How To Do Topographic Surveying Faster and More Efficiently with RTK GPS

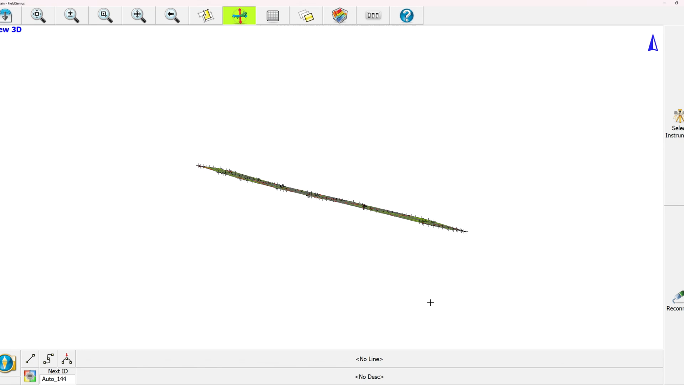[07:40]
our road there and what you can see is I've actually generated automatically these contour lines here so